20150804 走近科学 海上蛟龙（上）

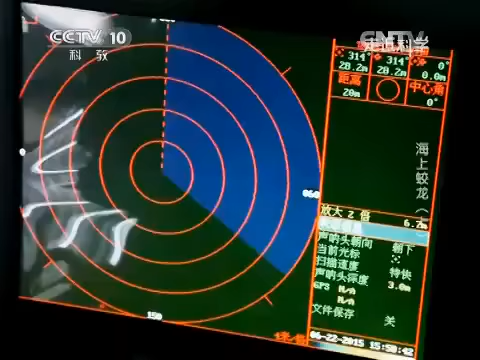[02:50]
水下声纳简单来讲就跟咱们人体造B超一个原理
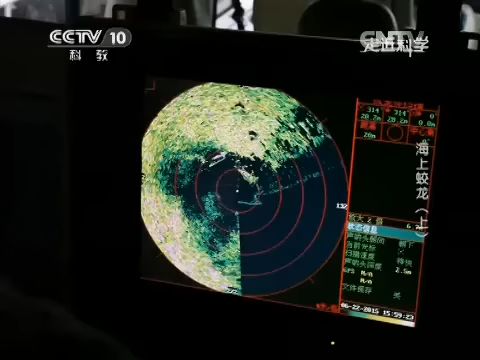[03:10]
只见声纳的屏幕上出现了我们看不懂的波形